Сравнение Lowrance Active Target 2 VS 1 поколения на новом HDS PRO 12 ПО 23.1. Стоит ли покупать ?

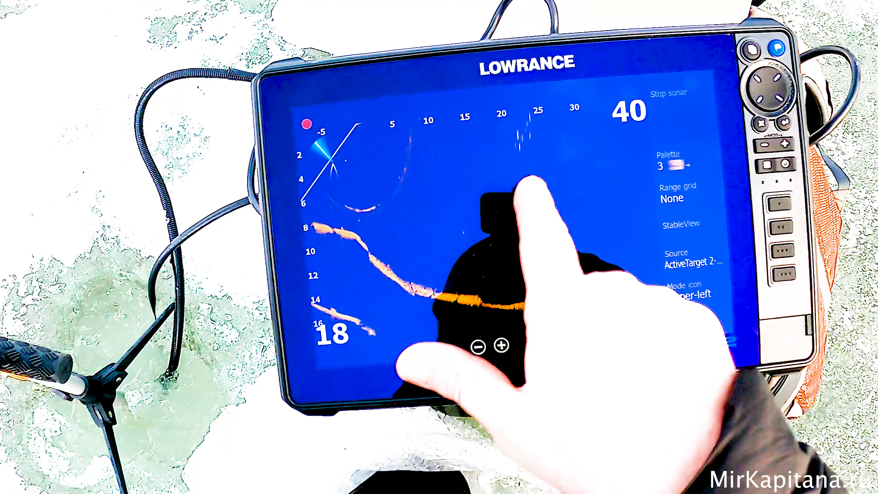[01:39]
ротатор показывает направление У нас на обоих датчиках сейчас идет глубина 18 Вылет 40 метров Значит, здесь мы видим полосы помех Но не обращать внимания,
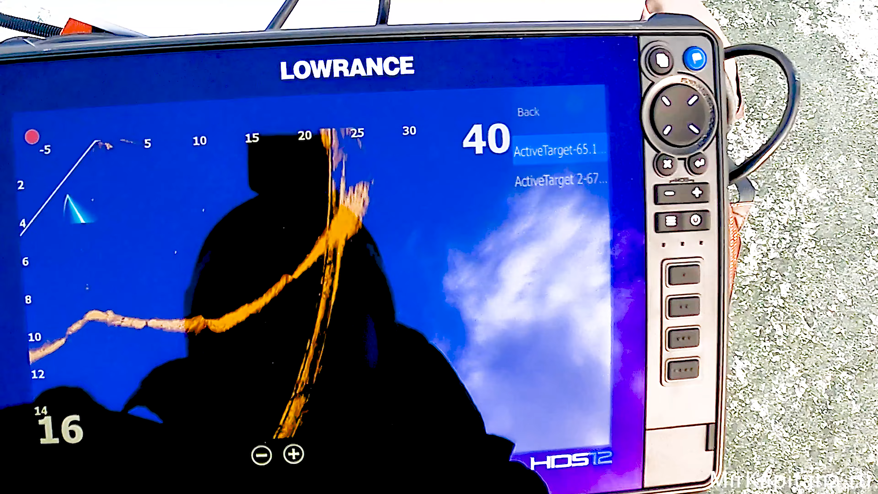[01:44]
потому что два блока одновременно включены Сейчас Вот смотрим первое поколение Трансьюзер Вот наша приманка, кстати говоря
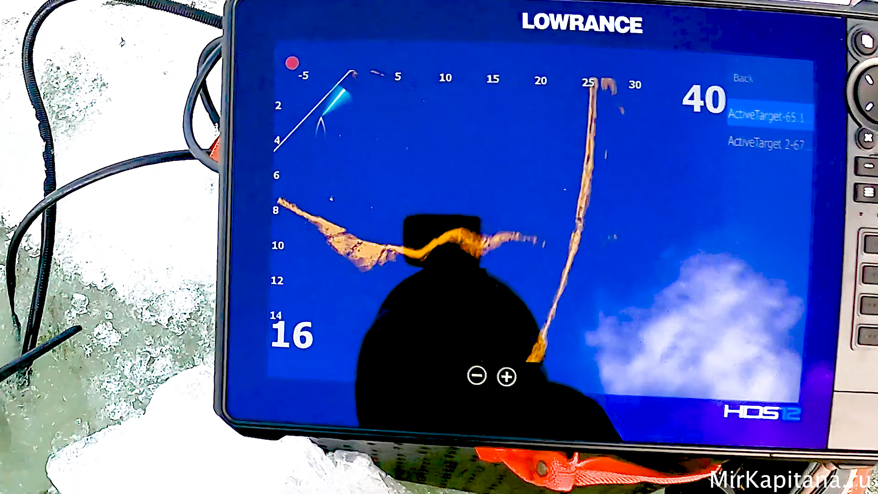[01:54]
Вот она идет
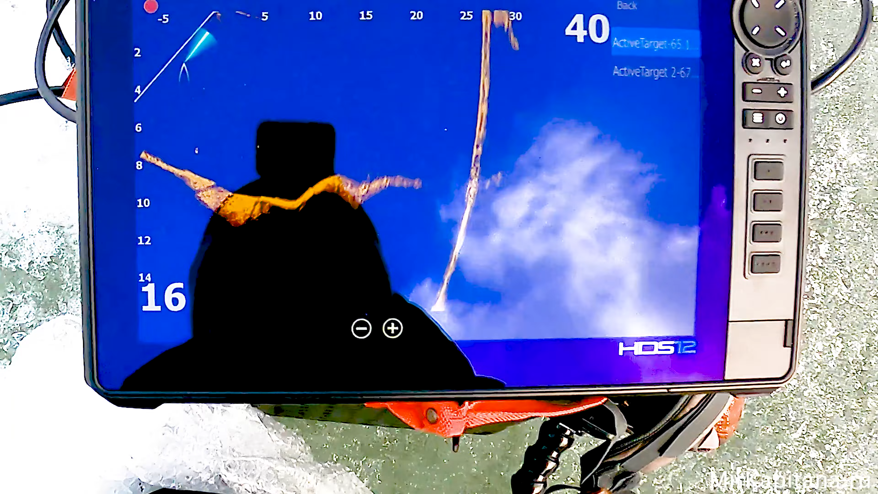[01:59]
Немного запозданием Но это нормальная практика Теперь смотрим в яму
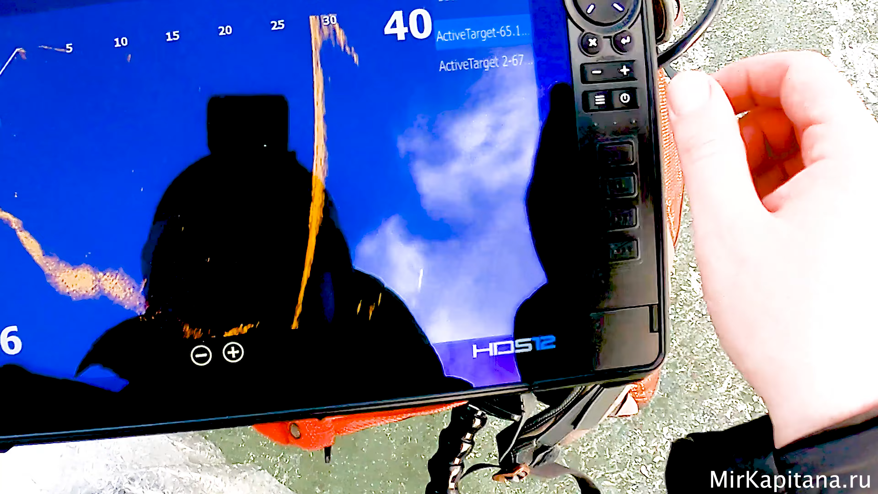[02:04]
Немножко, чтобы было удобнее Вот так
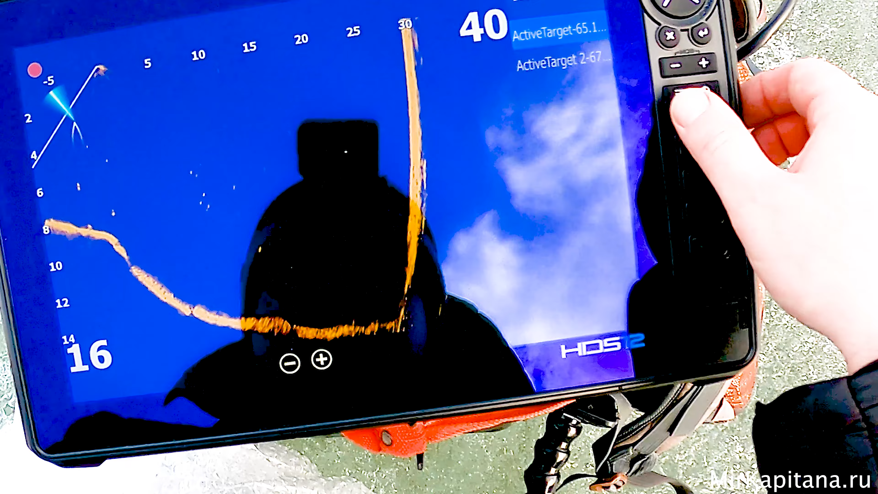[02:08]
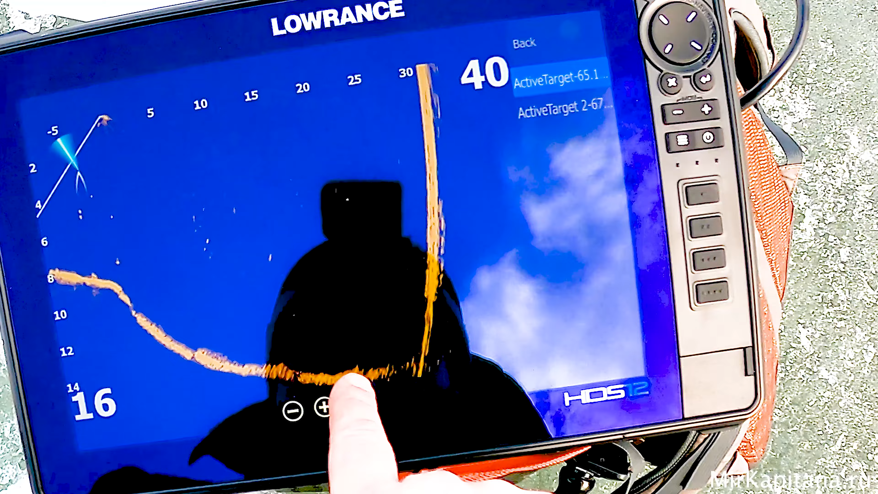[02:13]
Здесь Обратите внимание Сейчас будет такой рельеф Что какой-то идет перекат И он прямо его не четко отображает Самое интересное,
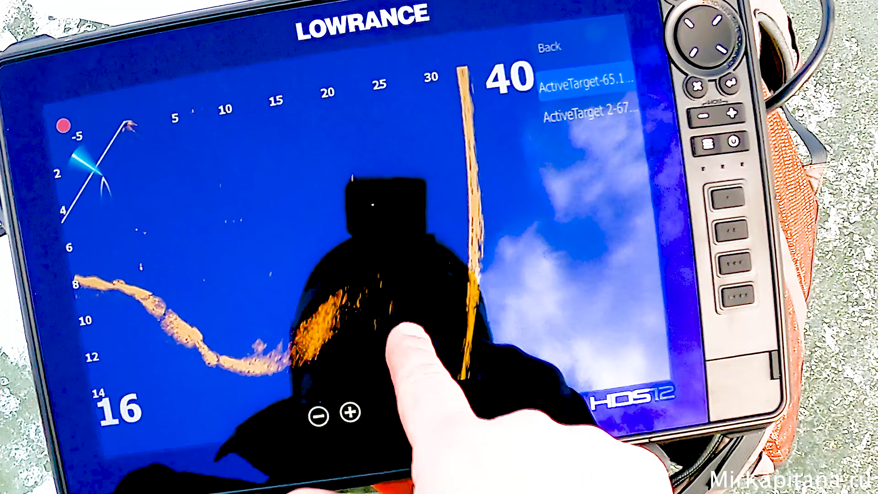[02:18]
что в Таргет 2 Сейчас вы видите абсолютно такую же картинку
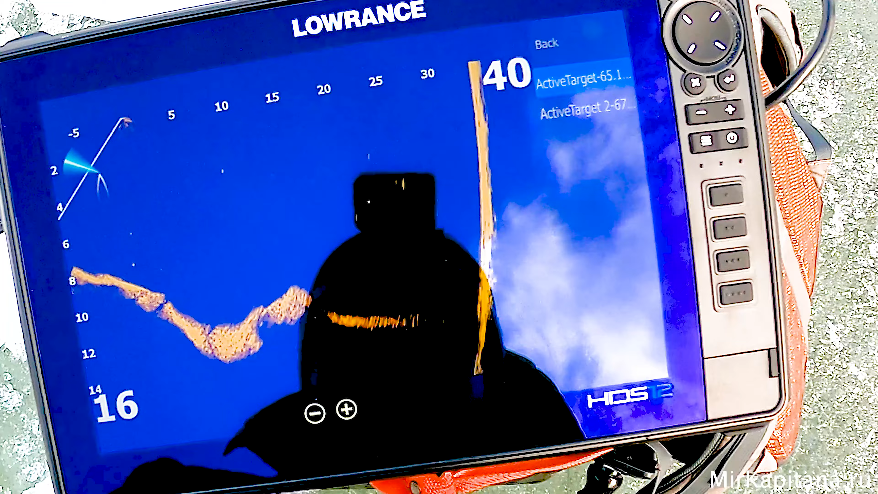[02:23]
Физически Ну, с вами мы по факту, наверное,
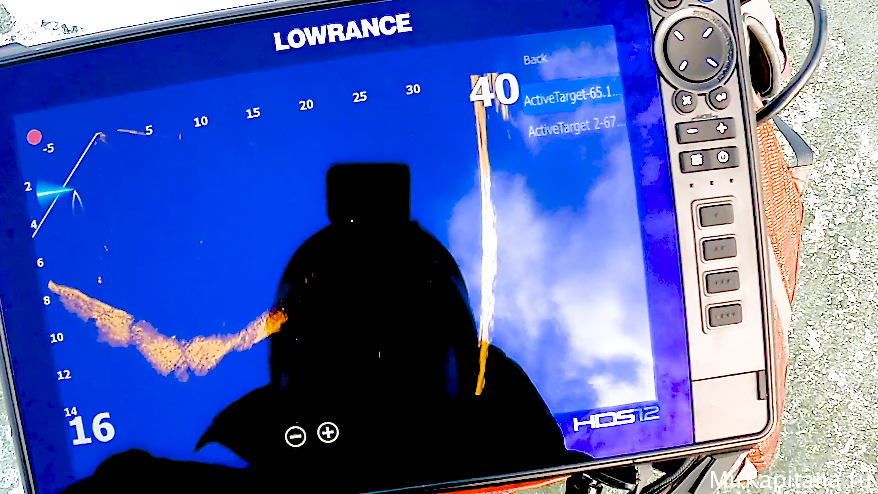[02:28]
видим Ну, 20 метров 25 Это вот
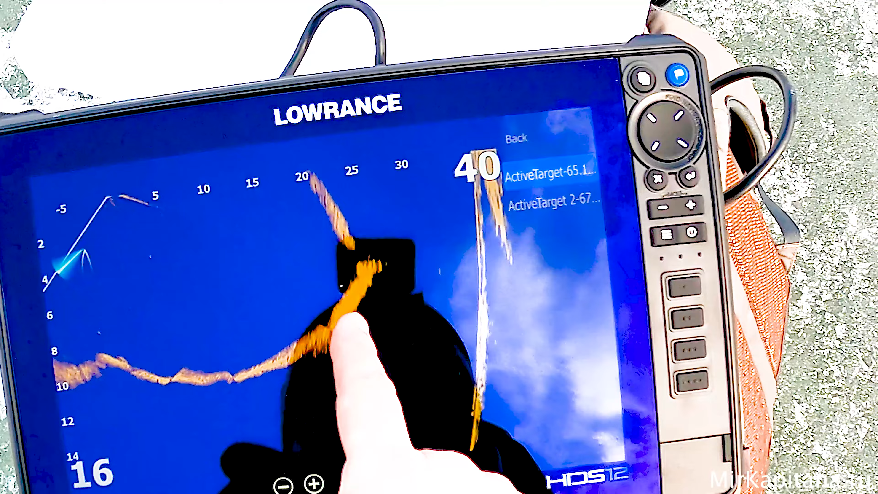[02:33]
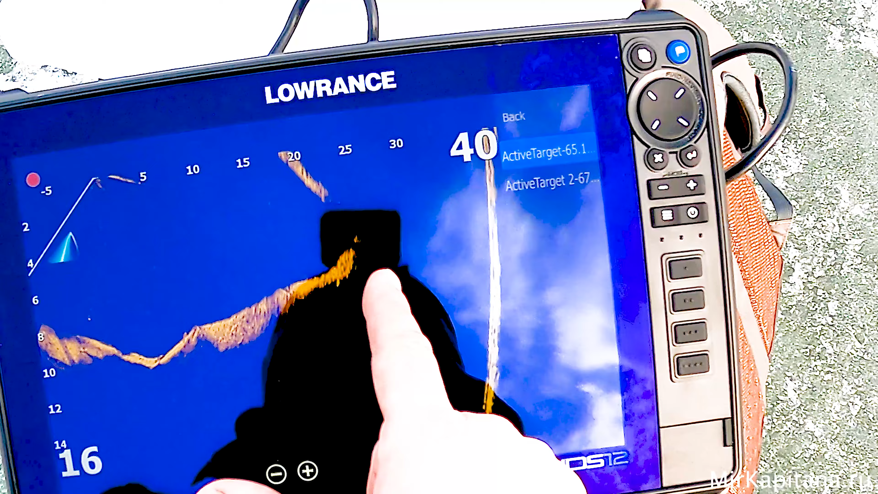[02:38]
Фактически, да, сколько видит Таргет первого поколения То есть я всегда рыбачу И у меня 25 метров Это вот классический вылет Да,
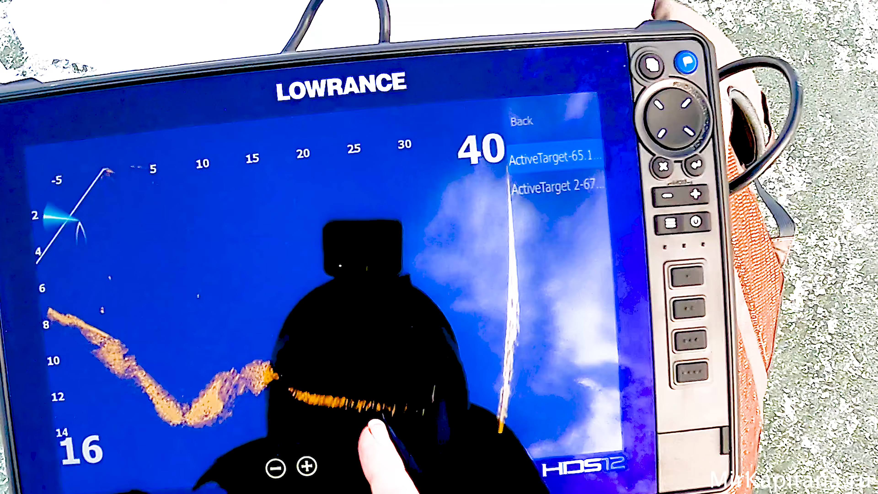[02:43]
более-менее вот читабельные картинки То есть вот он идет 25 метров Ну,
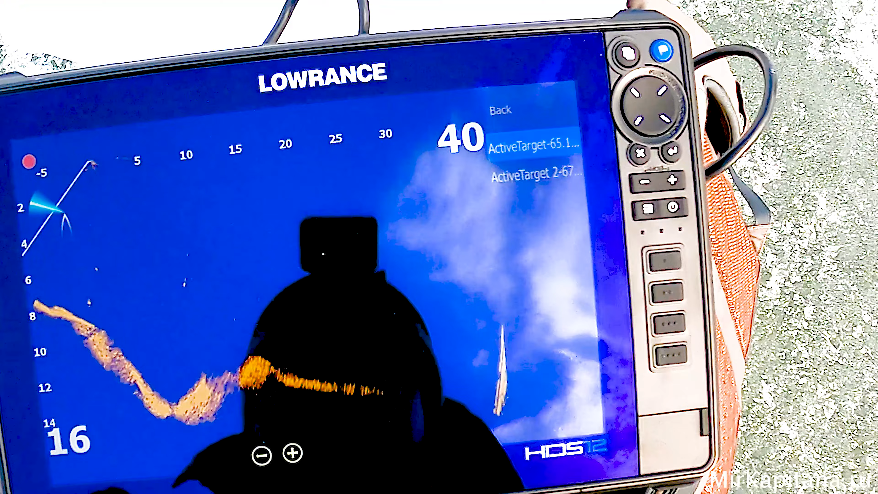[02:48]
30 это из области фантастики Если там глубина хорошая То есть вот так сейчас
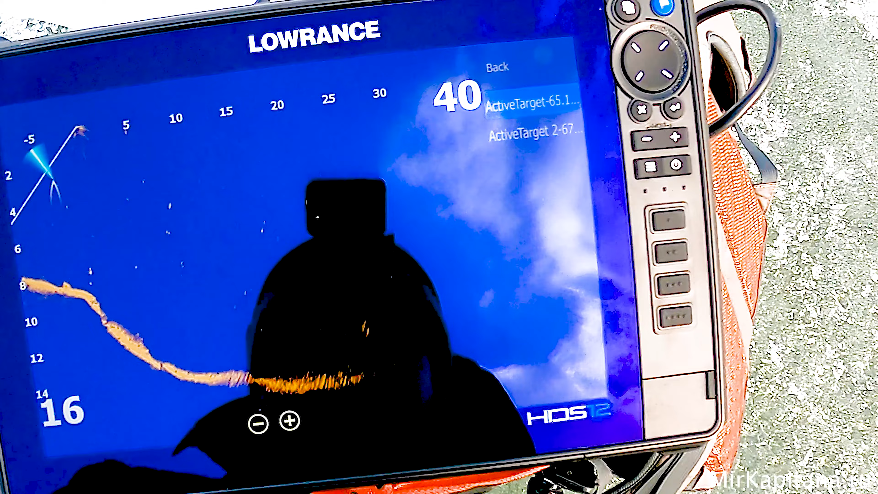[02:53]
мы посмотрим При глубине 16 метров Да, 30-ку кое-как с Горием пополам добивает
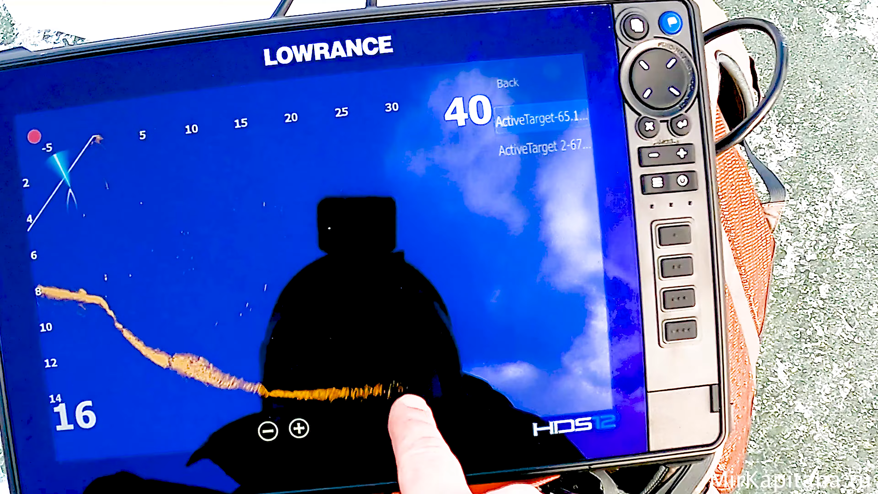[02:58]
И переключаемся на Таргет второго поколения Здесь такая же тоже 18-ка выставлена 40 метров
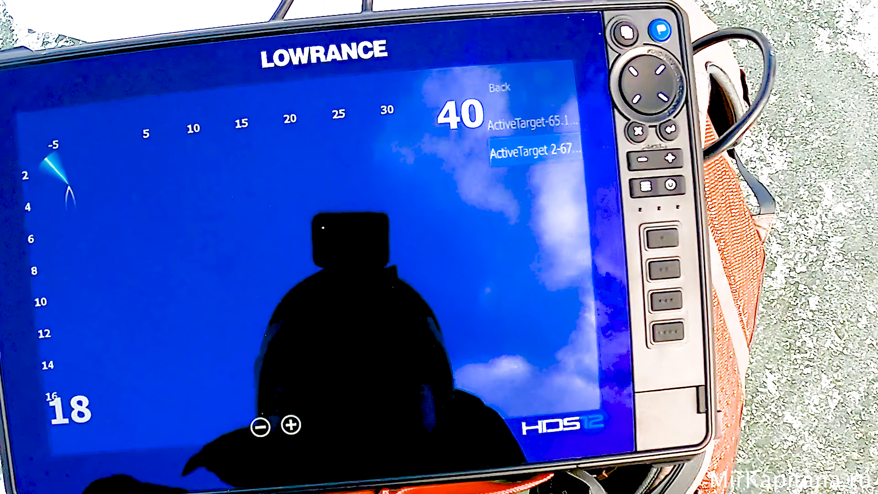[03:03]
И сразу обратите внимание,
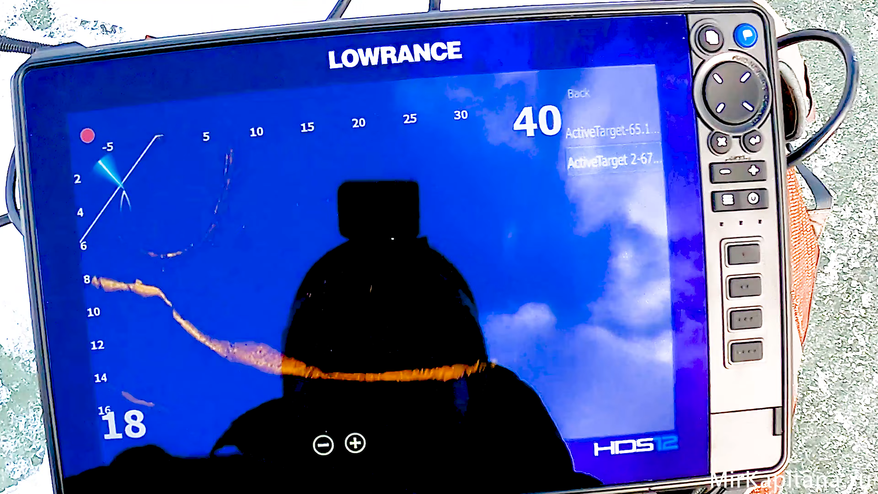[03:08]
какая пошла мягкая склейка